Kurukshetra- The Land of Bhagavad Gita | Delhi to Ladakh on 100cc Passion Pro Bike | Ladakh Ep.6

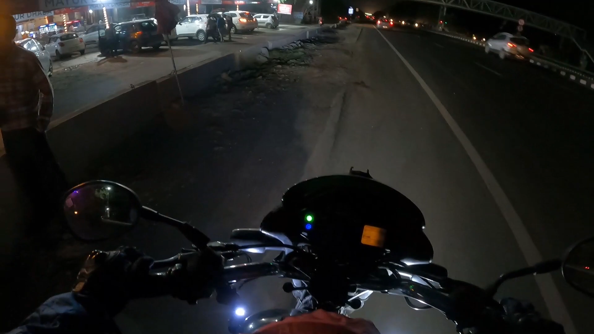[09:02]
और बाइक को रेस्ट देने का टाइम आ गया है। 1.5 घंटा हो गया बाइक राइड करते करते, और अभी सामने ढाबा दिखा,
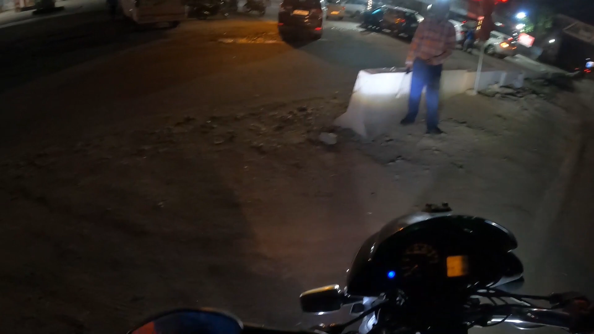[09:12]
अच्छा ढाबा, तो यहाँ पे बाइक को रख के ढाबा में बैठ जाता।
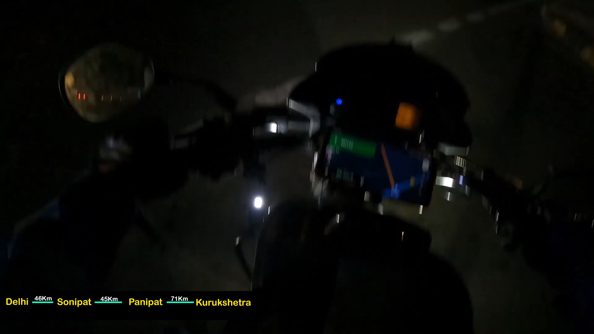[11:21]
अम्बाला से लगभग 10 किलोमीटर आगे आए, उसके बाद एक ढाबा दिखा इस साइड में, राइट साइड में, तो मैं रोड क्रॉस करके जाता हूँ।
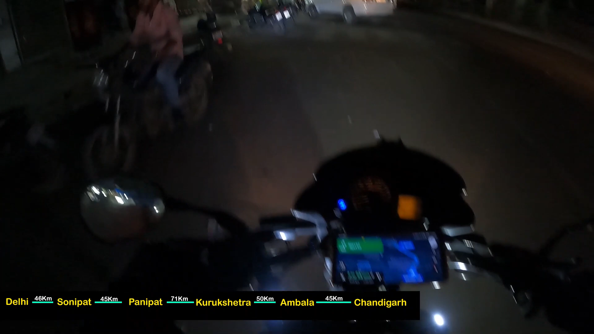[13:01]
11:30 बज चुके रात के, यहाँ पे कुछ मिल सकता है शायद।